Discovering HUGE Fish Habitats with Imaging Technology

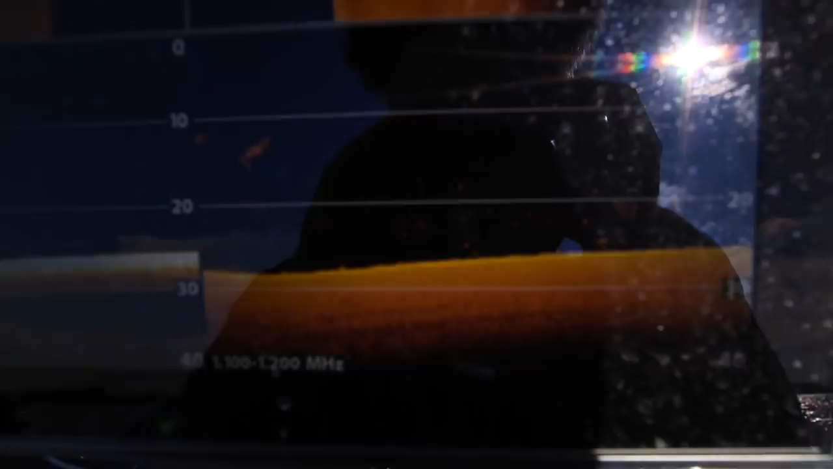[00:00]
ladies and gentlemen look at that right there that is
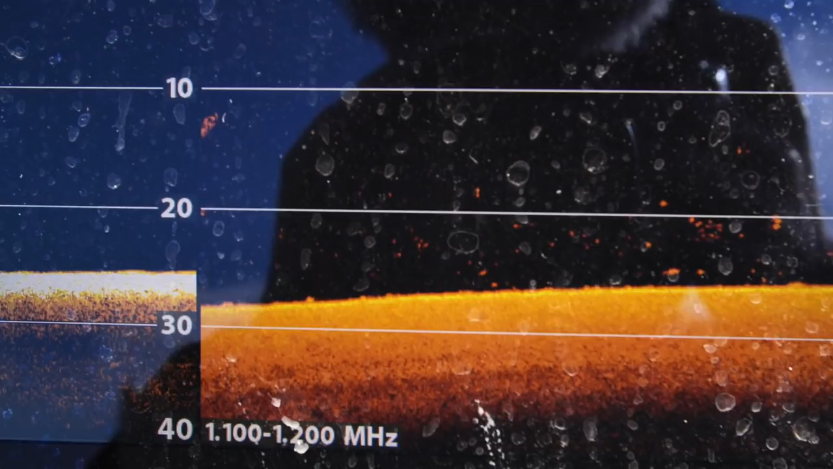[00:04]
a bass look at the HQ
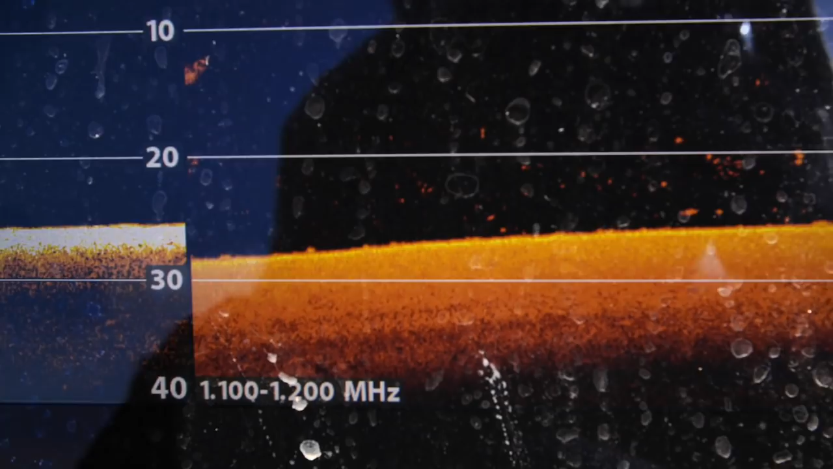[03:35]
is a bass look at hang on let me just zoom in here
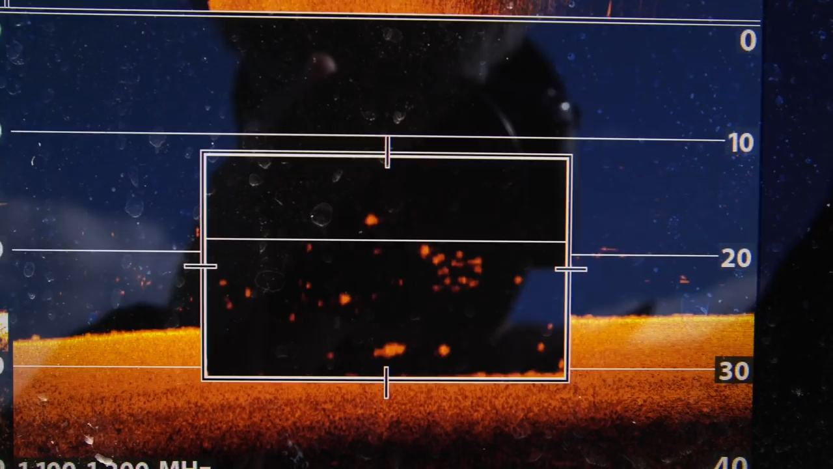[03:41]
um excuse me
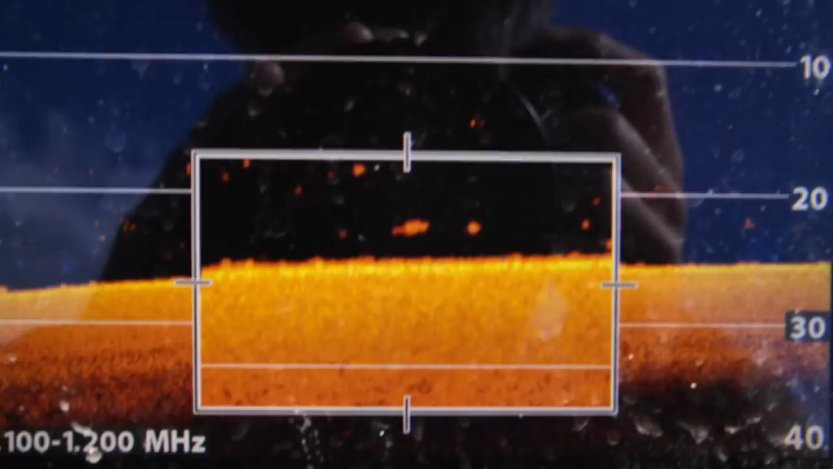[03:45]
that is a profile of a bass if I have ever seen one that is incredible this is incredible this technology
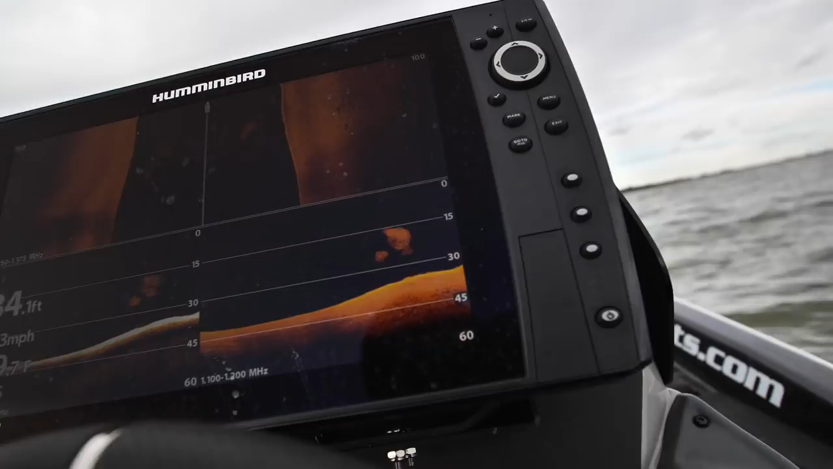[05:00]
the potential to hold a lot of different fish throughout the year and we just ran up on
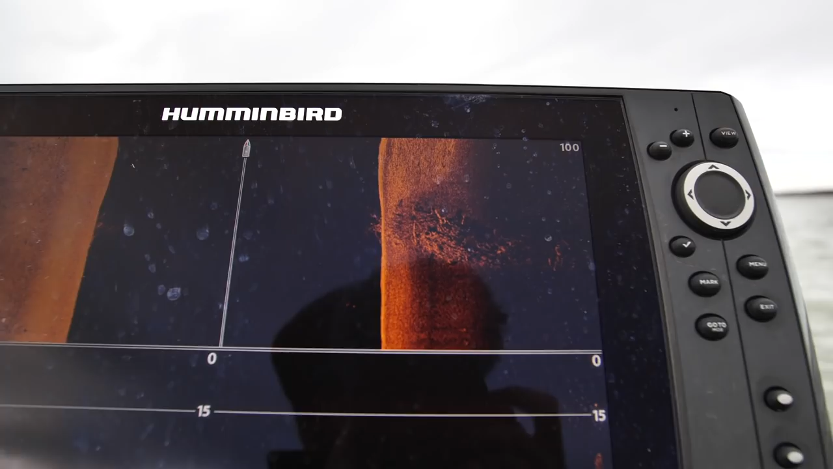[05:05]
one so this is definitely one of those huge
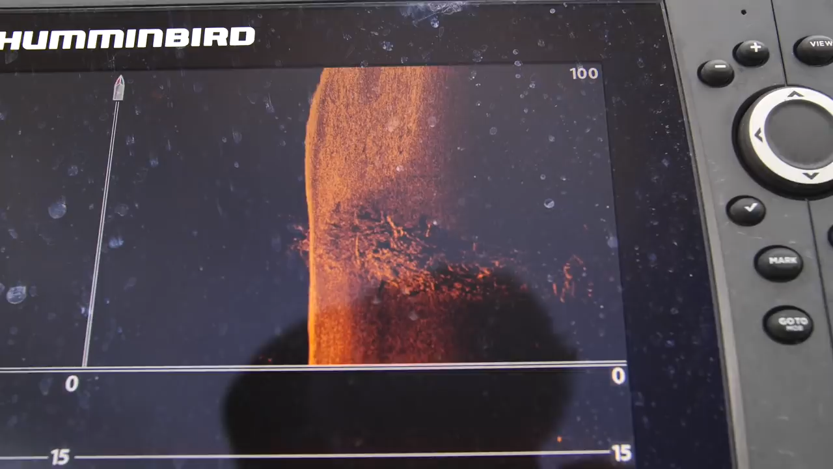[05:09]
massive piles right here I mean just monstrous just
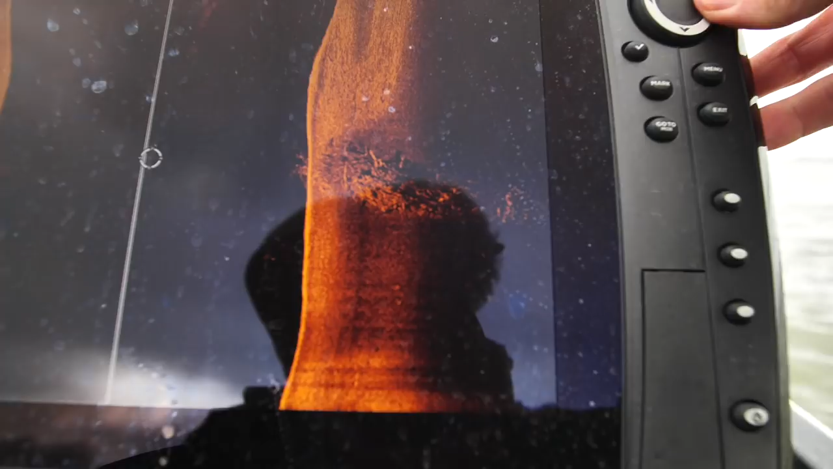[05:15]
look at that beastly beastly
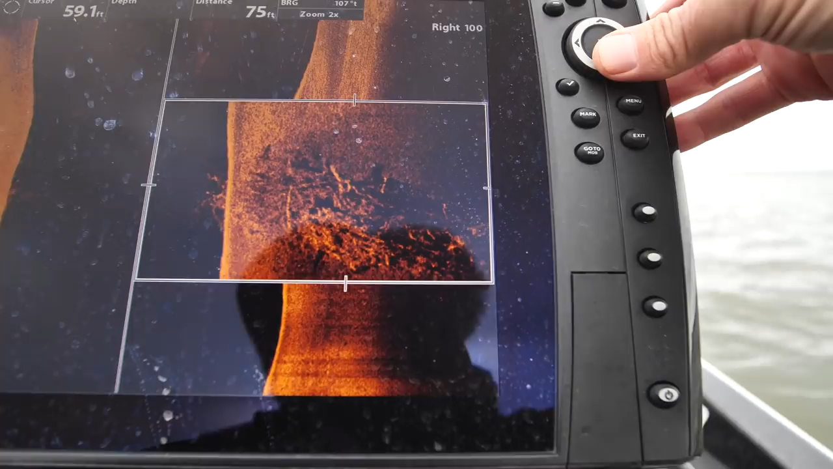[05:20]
brush so I'm gonna go over this a little bit see if you know see
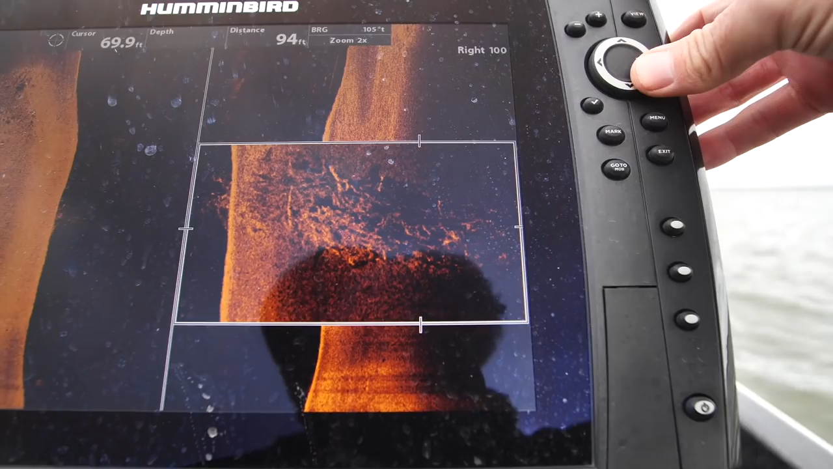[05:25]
how big it is and maybe just drop something on down there for them crap is oh come on tap it you're sitting right there next to it
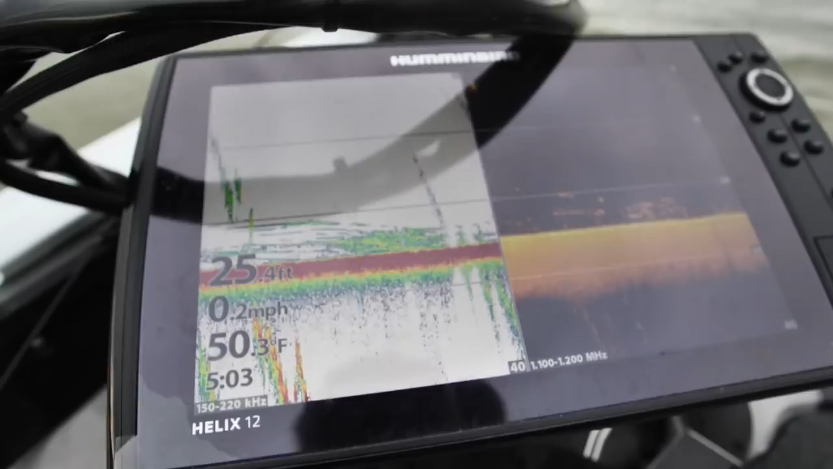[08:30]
On screen: depth 25.4 ft, water 50.3°F, speed 0.2 mph
I'm just not able to get them to bite pull
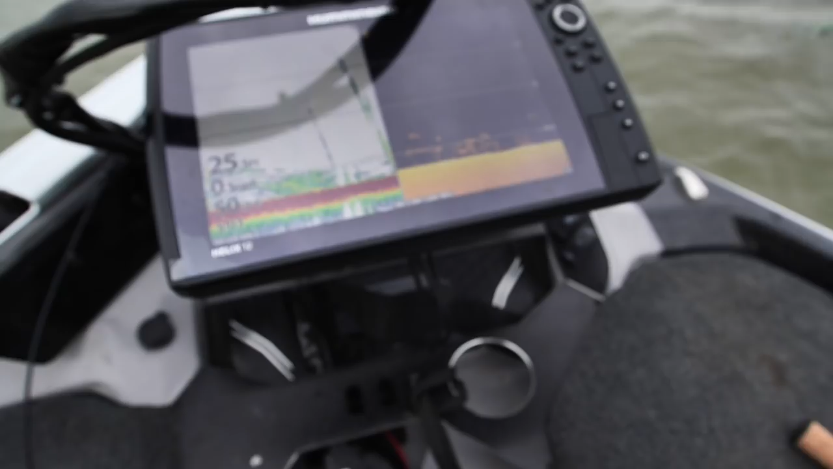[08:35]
the drum out of the group but I don't know
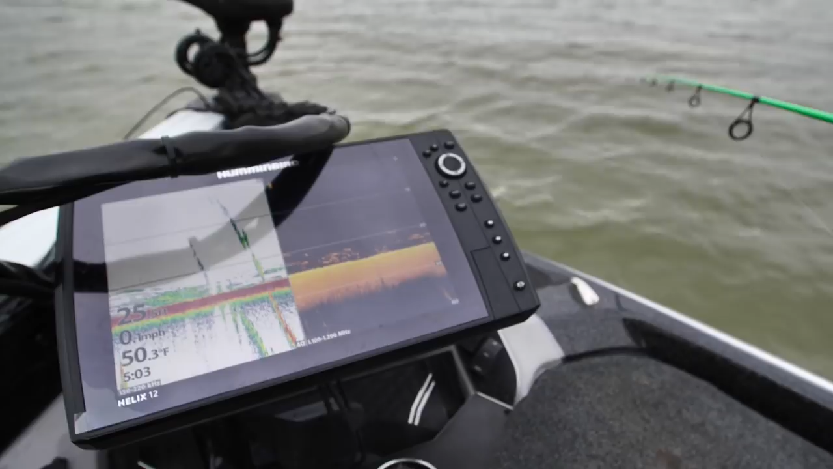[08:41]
On screen: water 50.3°F
what it is they're being very fickle feel very confident that those are crappie signatures the way I originally marked them on the back graph and then came back over them and just the way they're staying here just stick and put in a tight group but I've tried the jig I've tried
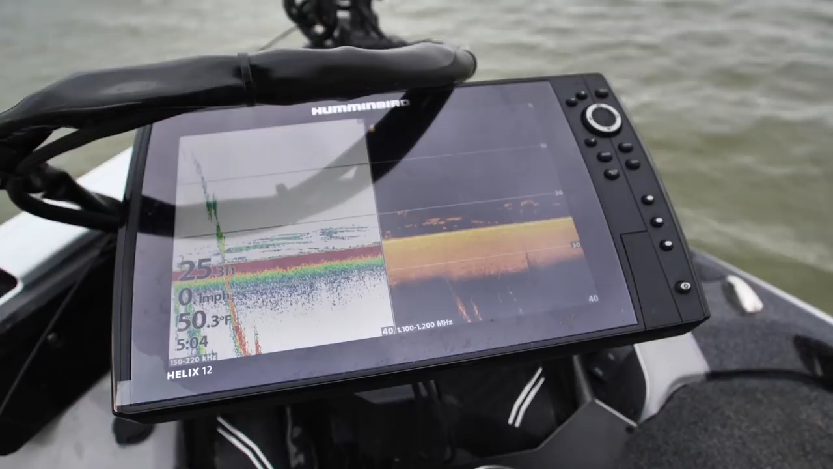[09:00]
On screen: water 50.3°F
uh tried the jigging spoon uh they don't want it this is a tough one today that I told myself I was gonna dedicate to trying to find these